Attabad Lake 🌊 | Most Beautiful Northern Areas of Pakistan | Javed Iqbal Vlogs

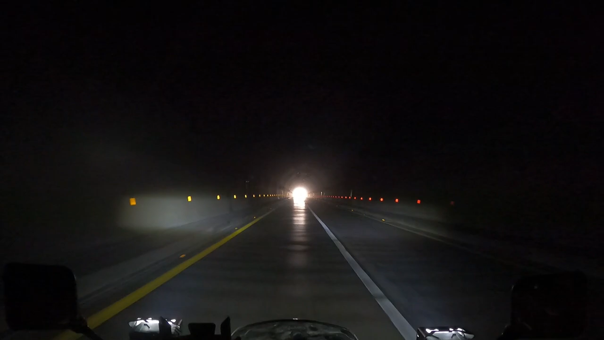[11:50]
ये है जी, यहाँ से फिर आगे टनल शुरू हो रही है।
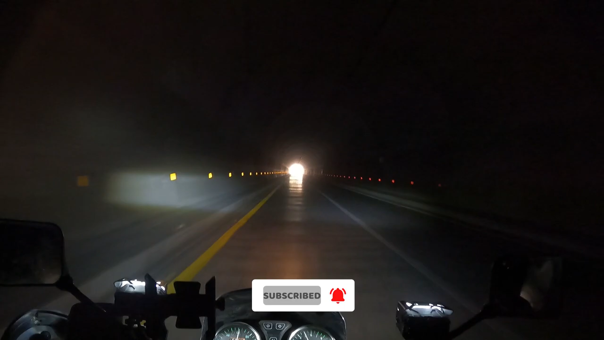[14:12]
बस ये लास्ट है मेरे ख्याल में, लास्ट टनल है ये।